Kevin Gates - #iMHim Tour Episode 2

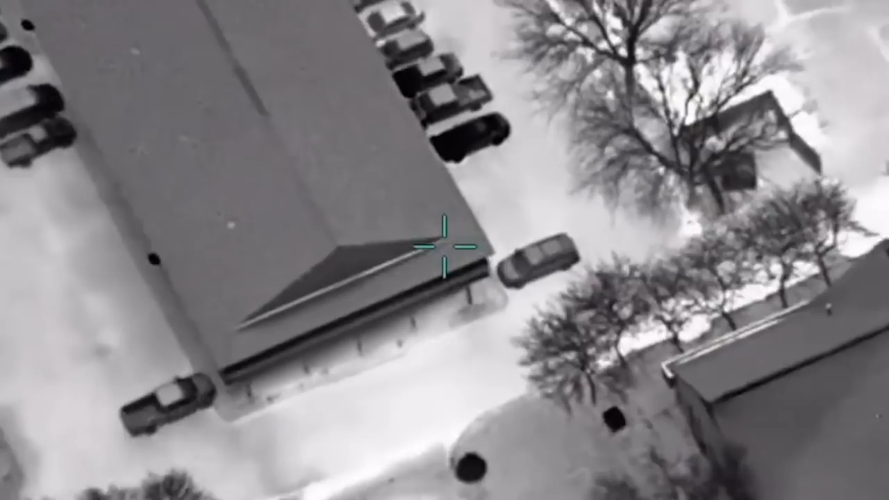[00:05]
The male is now in custody. We got him. We're coming in. Yeah, we are.